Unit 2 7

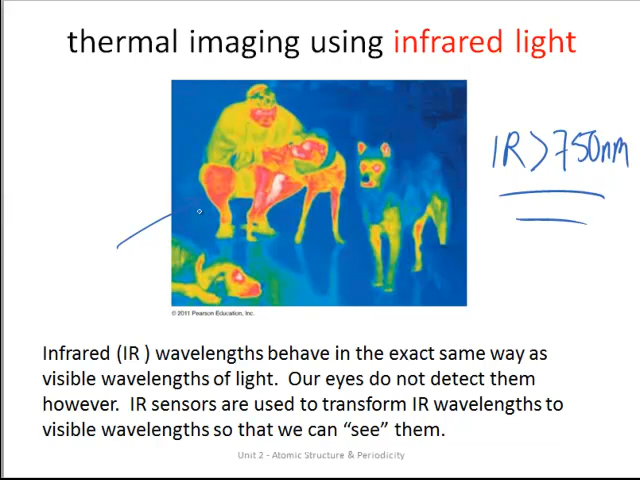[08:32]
Okay, our eyes can't detect that, but we can develop technologies that do. And all of these, this color metric plot is corresponding to the different wavelengths of infrared light that are being observed by some IR camera.